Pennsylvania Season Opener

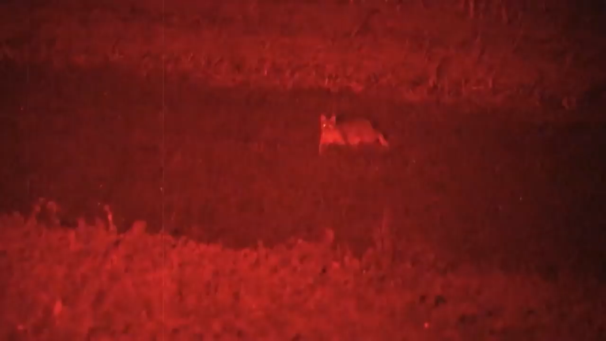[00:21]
a bobcat, a red fox, a gray fox, or a raccoon.